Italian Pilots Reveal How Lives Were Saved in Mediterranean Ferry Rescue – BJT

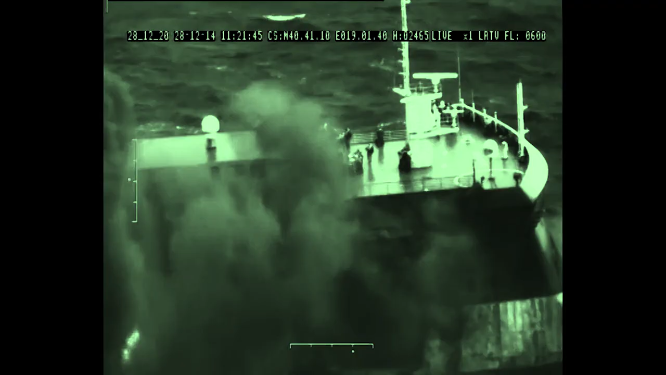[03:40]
It was very challenging. Because everybody that's flying with an NVGs knows when there is like a snowing condition,
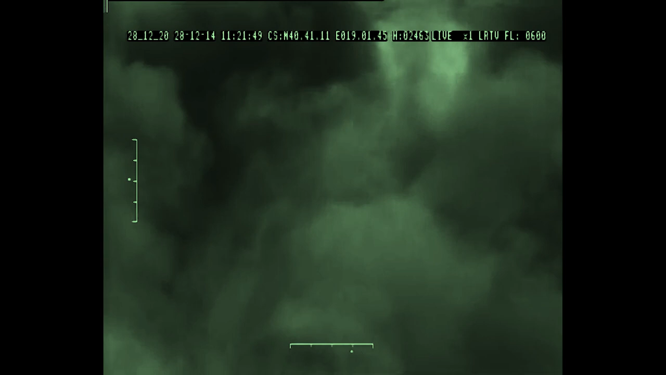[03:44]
raining, showers, it's very difficult.
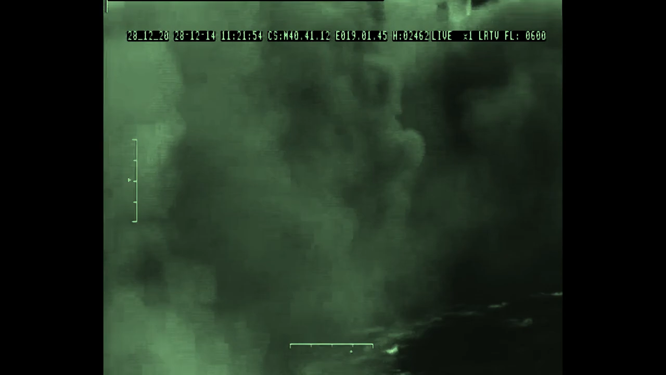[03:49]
Plus, the bombing and the fire on top of the boat.